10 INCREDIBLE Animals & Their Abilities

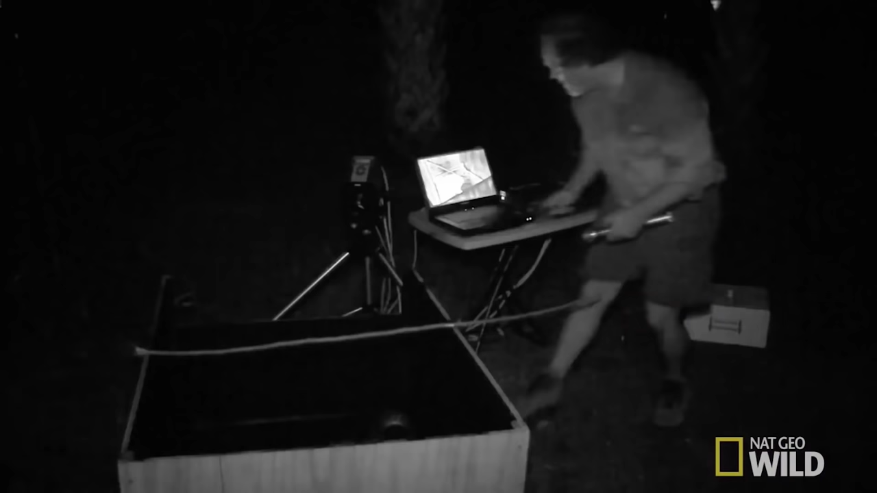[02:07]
Even under strict tests done in the complete dark,
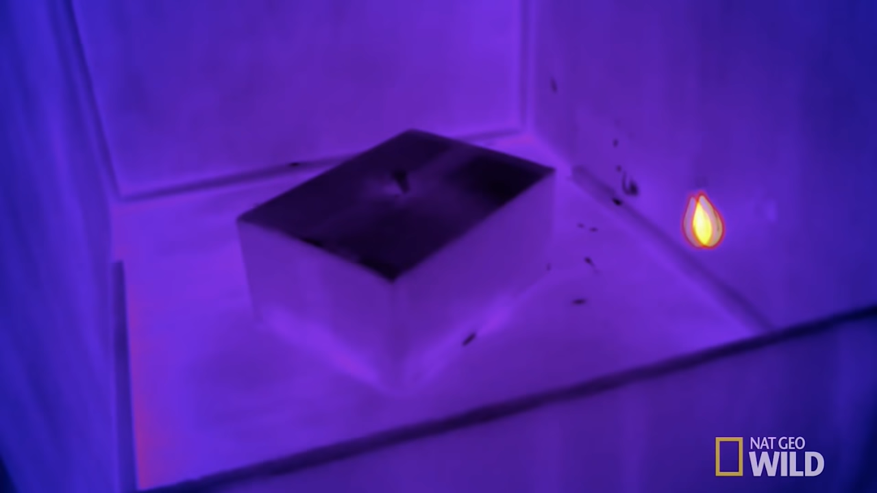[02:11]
where these snakes were restricted from using both smell and sight, the snakes could accurately strike at and hit targets depending solely on their infrared-recepting organs.
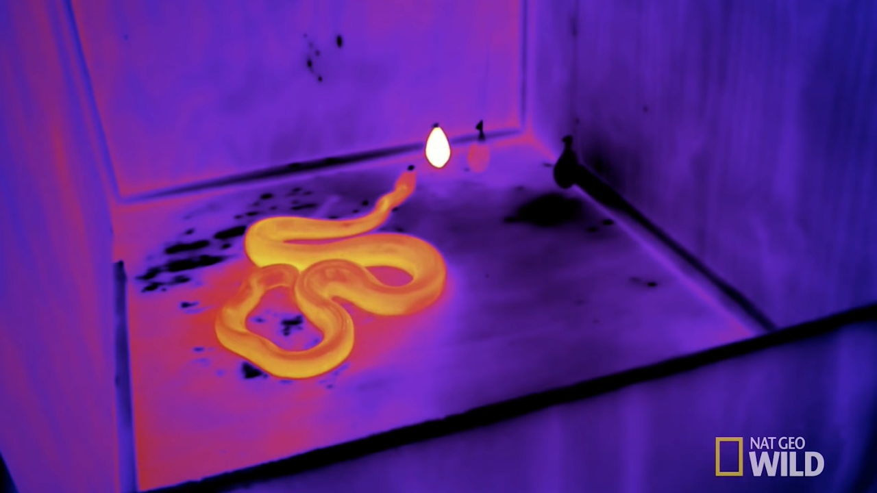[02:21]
Clearly, this is an incredible ability to have for an animal that is a nocturnal hunter.